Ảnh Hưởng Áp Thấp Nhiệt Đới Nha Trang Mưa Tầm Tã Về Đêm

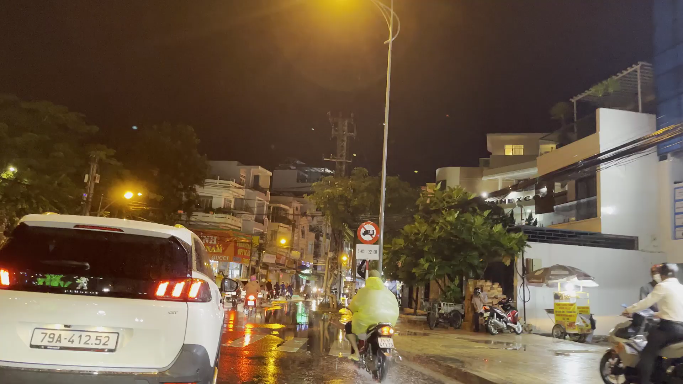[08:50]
ra ngay vị trí của thị xưởng giao với 23 tháng 10 á. Thì hết con đường Phương Xài là nối dài là đường thị xưởng.
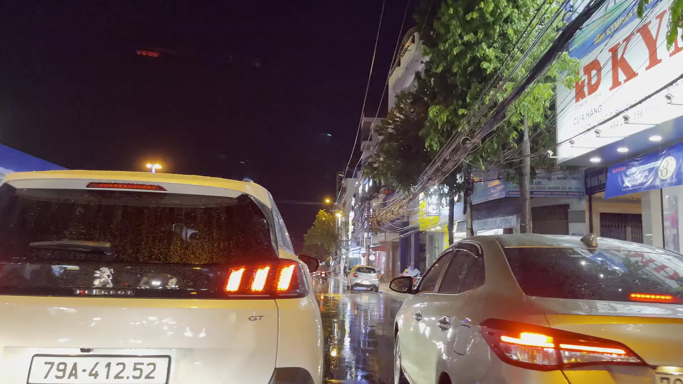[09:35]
nối dài là con đường 23 tháng 10 hướng đi lên quốc lộ lên Diên Khánh á, lên khu vực phía tây của thành phố Nha Trang.
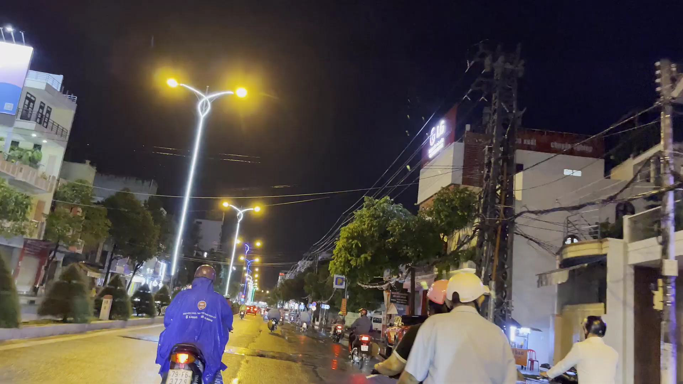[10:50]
Hướng này di chuyển thẳng là quý vị sẽ lên khu vực của Diên Khánh rồi lên quốc lộ cây dầu đôi ngã ba Thành đó.
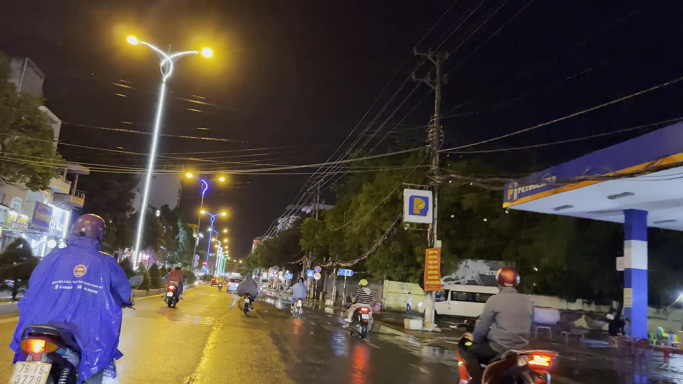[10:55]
Đoạn này là bên tay phải là chùa Long Sơn quý vị.
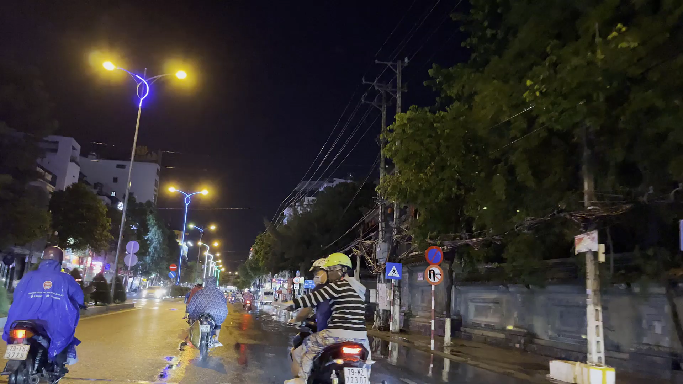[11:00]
Thì thường con đường 23 tháng 10 này mà khi mà mưa to á, cũng hay bị ngập lắm. Cũng do là nước thoát không kịp.
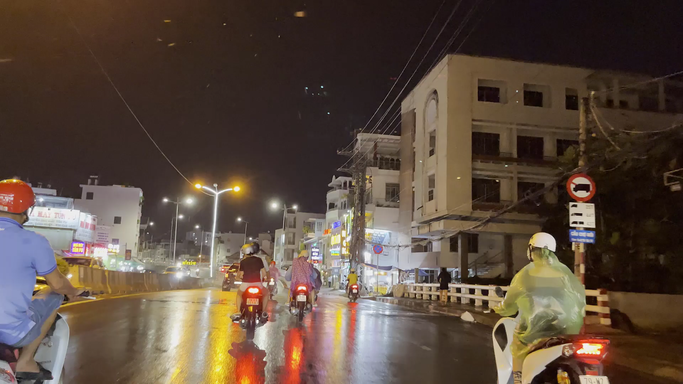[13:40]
ra giao lại với đường 2 tháng 4 thì chưa có thực hiện được bởi vì vẫn còn vướng mặt bằng. Ngay vị trí này là cái cầu Chợ Mới đó. Ngày nay quý vị có thể đi trên cầu vượt,
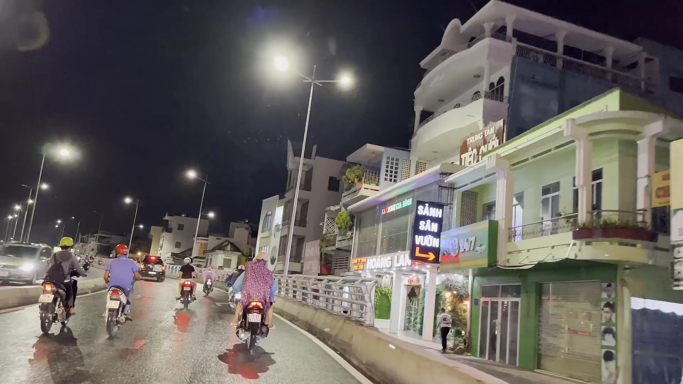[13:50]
còn đi xuống dưới cầu vượt là sẽ đi qua con đường Lương Đình Của ở bên tay phải, hướng đi xã Vĩnh Ngọc rồi Vĩnh Phương đó, trên đường Lương Đình Của vậy.
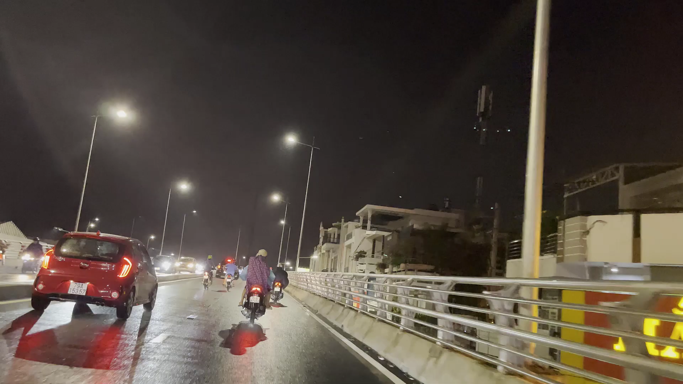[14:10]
Cái nhánh này em đang đi là nhánh số 1 mà đi thẳng qua bên kia là nhánh số 3, bên tay trái là nhánh số 2, bên tay phải là nhánh số 4.
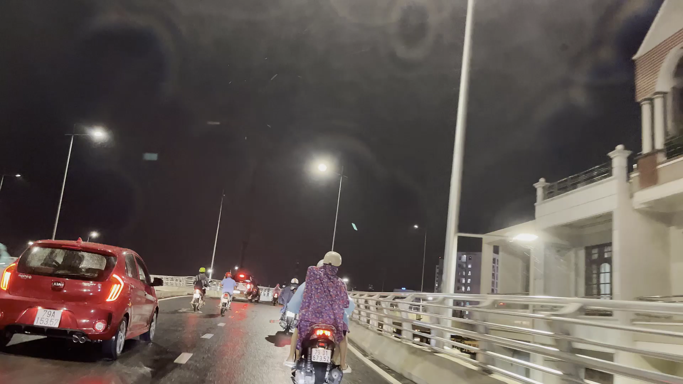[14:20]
Ở chính giữa là cái vòng xoay vậy. Ở nhánh số 4 là bên tay phải về ngay chỗ này nè.
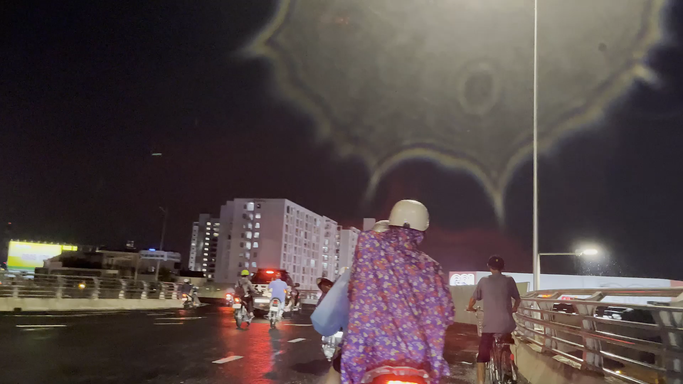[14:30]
Nhánh này là cái nhánh đi chạy dọc theo cái đường ray xe lửa. Nó sẽ đi qua cái dự án đập ngập mặn á vậy.
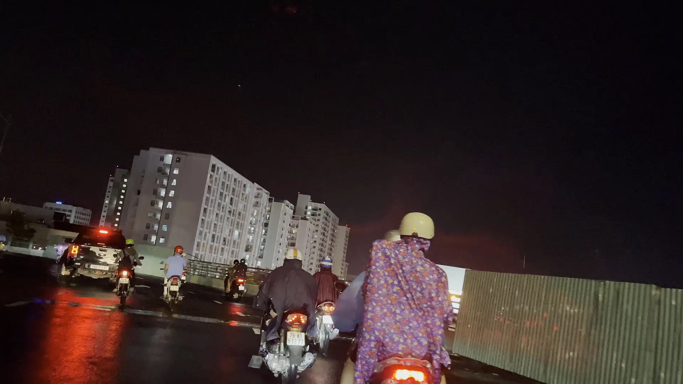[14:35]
Rồi nó sẽ ra con đường 2 tháng 4, đoạn ngay chỗ trạm đăng kiểm á.
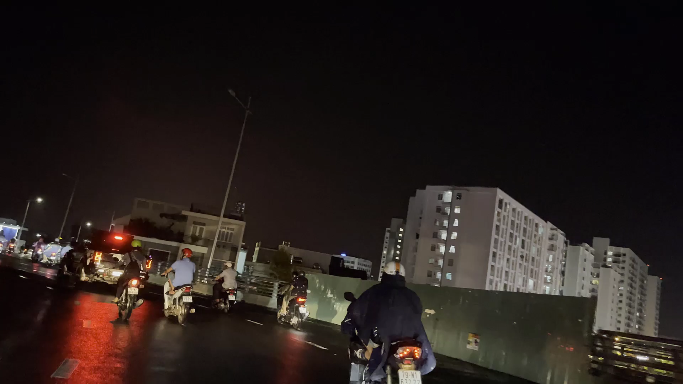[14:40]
Và em đi thẳng qua đây là nhánh số 3 nè,
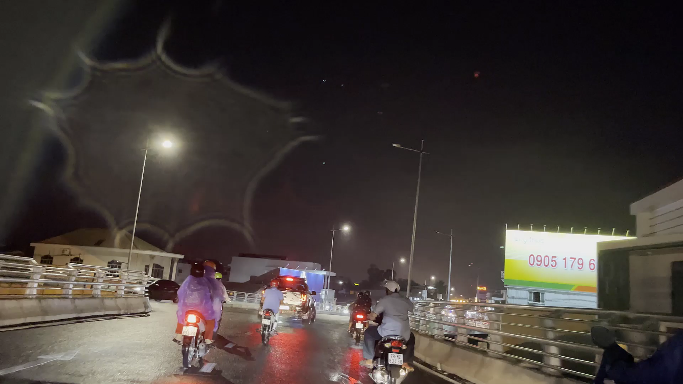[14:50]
hướng lên Diên Khánh cũng như là từ Diên Khánh đi xuống lại trung tâm thành phố.